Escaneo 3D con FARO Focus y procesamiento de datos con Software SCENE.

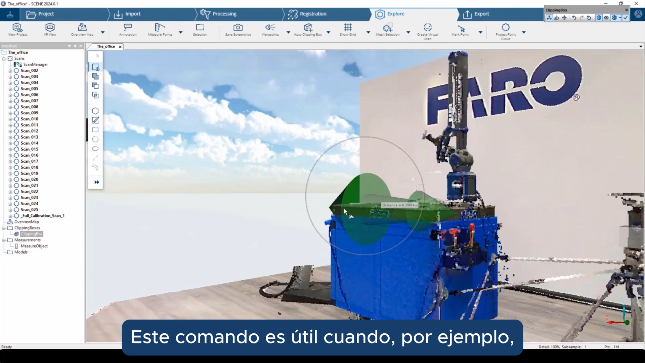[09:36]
So, this command is very useful when, for example, we want to delete some unwanted portion of the point cloud.
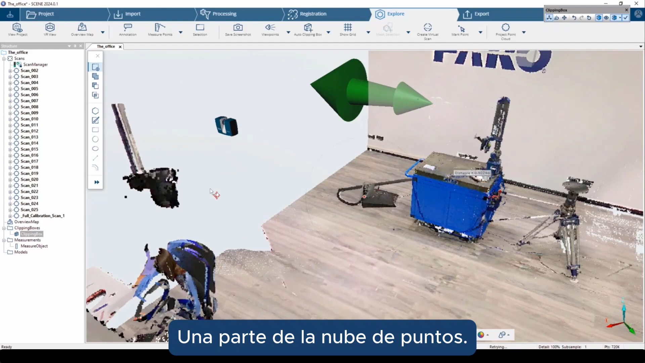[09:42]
So, for example, if there are some reflections due to mirror or to windows.
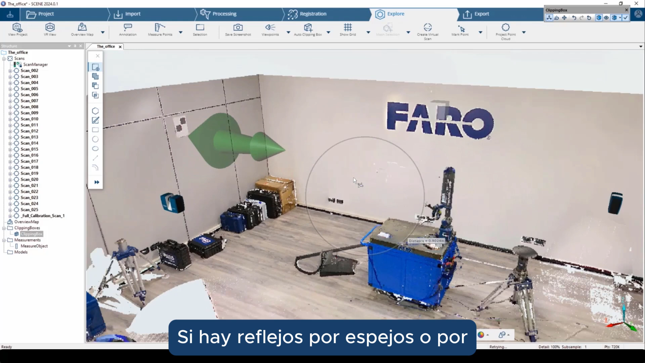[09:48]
Or, for example, if you want to remove some people from our point cloud.
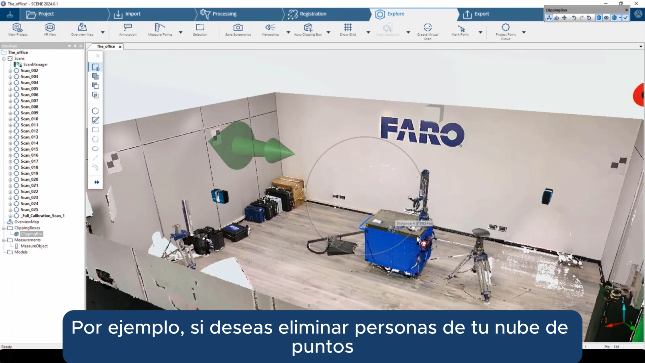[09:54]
Then,
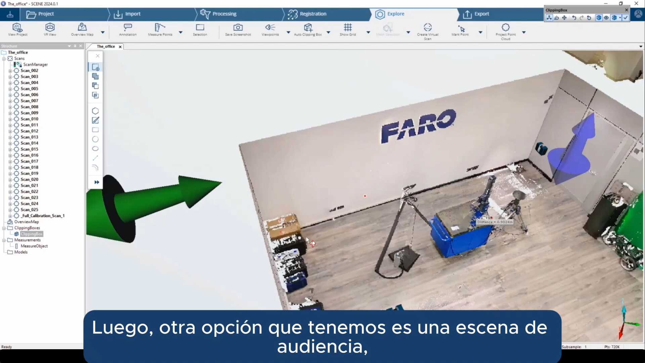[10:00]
another option that we have here in scene is the possibility to use this clipping box to obtain the floor plan of the building.
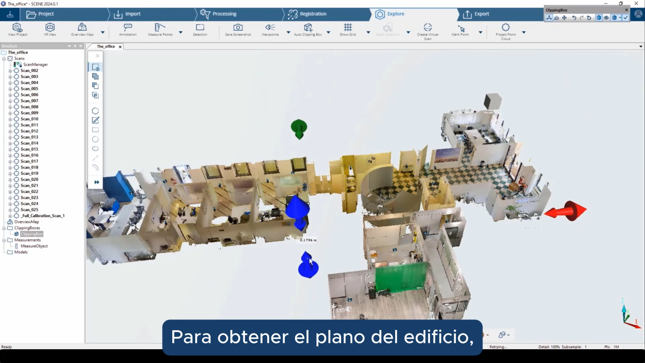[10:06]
So, basically, by using these arrows,
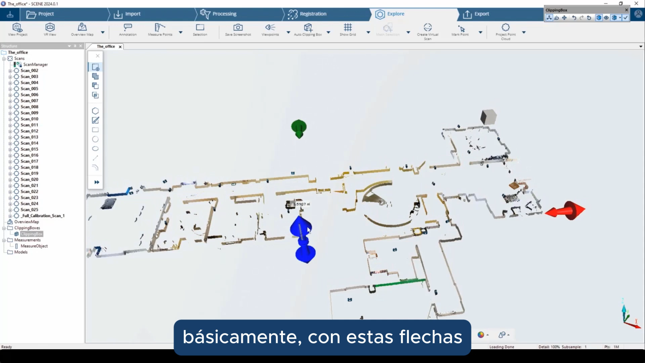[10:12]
we can modify the dimension of the clipping box in order to obtain the plan of the building.
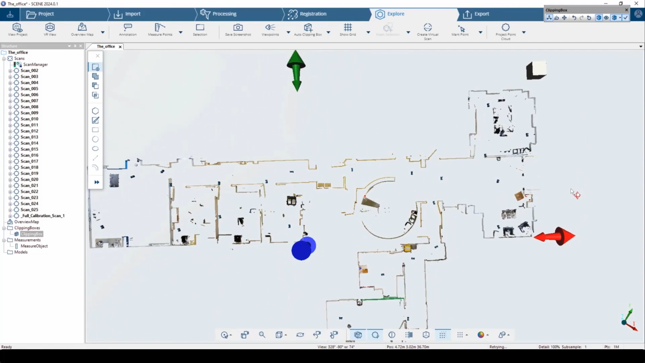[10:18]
This plan of the building can be exported and
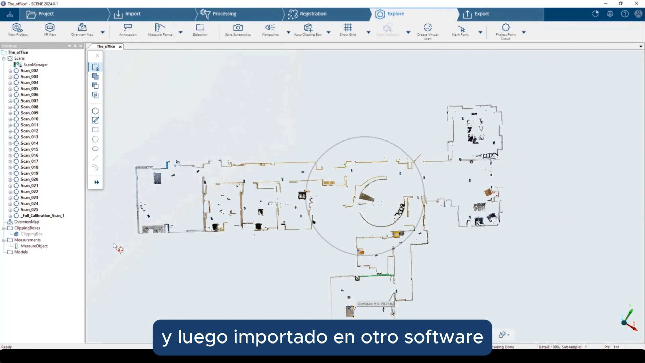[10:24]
then imported in other software in order to draw with the CAD model
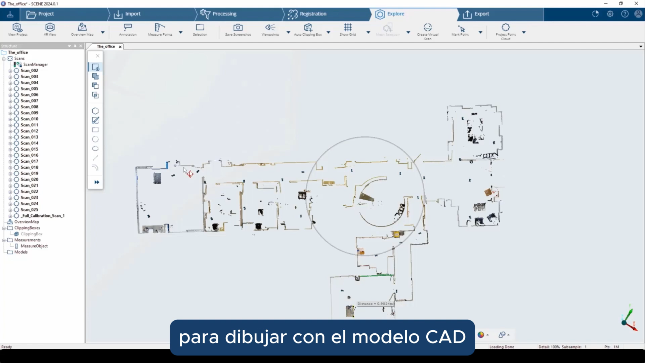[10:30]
of the plan of the building. Thanks to the clipping box, it is possible to export some selection, like in this case, the plan of the building,
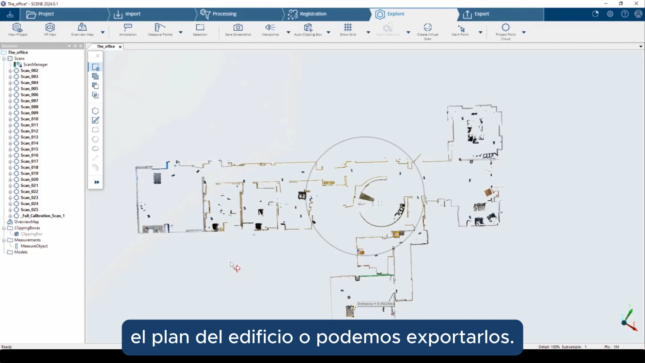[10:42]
or we can also export some just, for example, just a room.
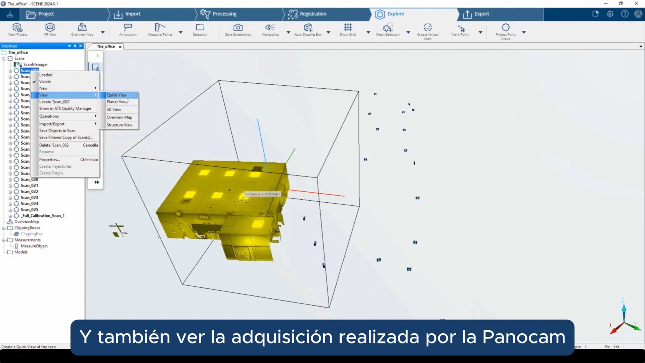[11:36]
So, here in the quick view.
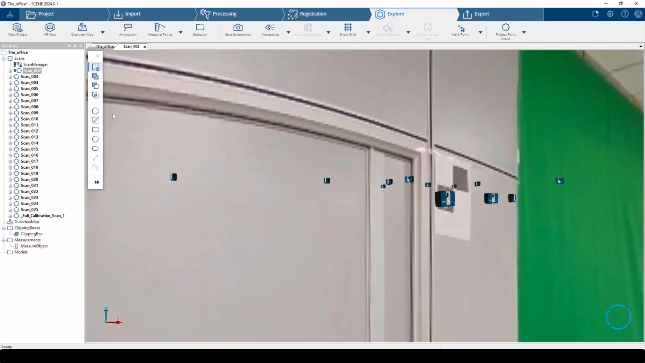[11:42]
Just a moment that it is loading the data.
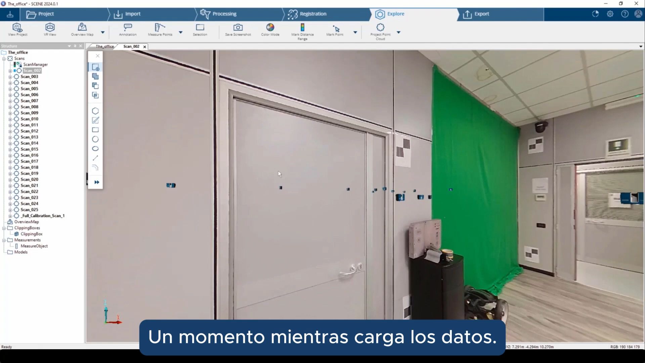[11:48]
And here, for example, we can see the image captured by the Panocam.
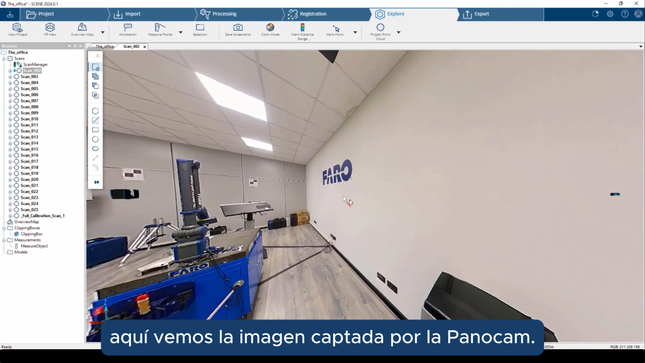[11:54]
And then we also have the possibility to see the planner view that basically it is the same image but in 2D.